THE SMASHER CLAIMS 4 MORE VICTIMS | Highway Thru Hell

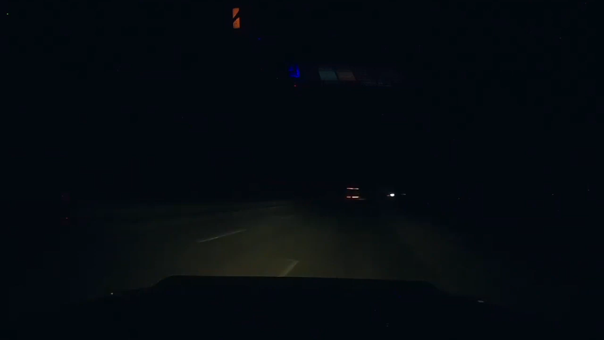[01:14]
Oh, yeah. Barn off on the side, or is he on the fucking road? He's on the in the granny lane.
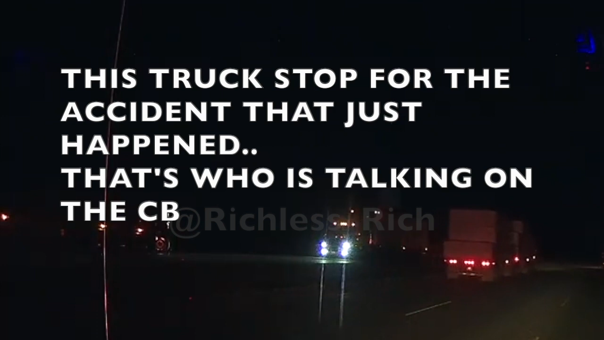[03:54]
We got a person down here now, along with a truck fire. Everybody stop. Being in the mirror, we've just had a truck collision southbound in the mirror. Or northbound in the Merritt coming down the hill, and we got a truck fire on the other side.
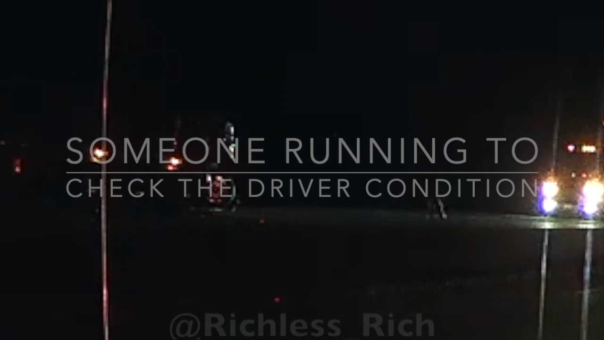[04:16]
Got the first truck with his four wheels, the other one's already slammed in it, he's off the side of the road, free everywhere. But just when you come down the hill, you'll see out of here.